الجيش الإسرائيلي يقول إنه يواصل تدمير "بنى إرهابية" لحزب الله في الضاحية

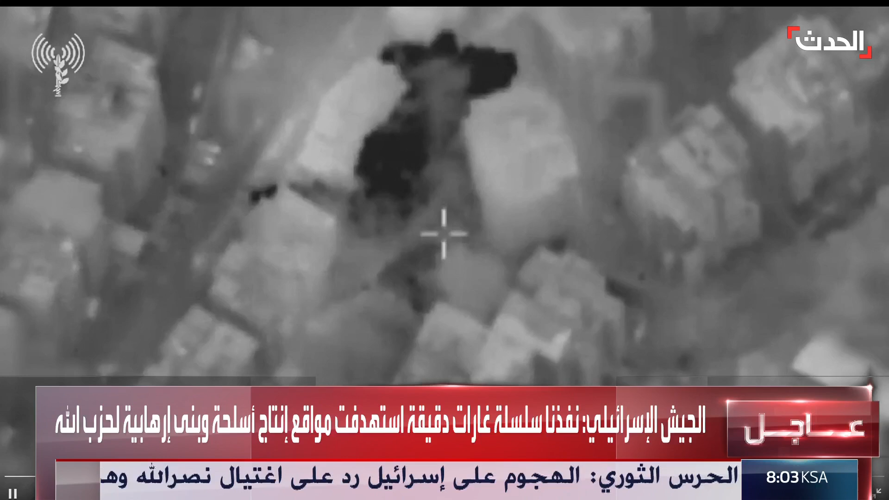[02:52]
إذن نتابع مشاهدينا هذه العواجل، حيث يصرح الجيش الإسرائيلي بأنه قام بتنفيذ سلسلة غارات دقيقة، وهذه الغارات استهدفت مواقع لإنتاج الأسلحة وبنى إرهابية تابعة لحزب الله.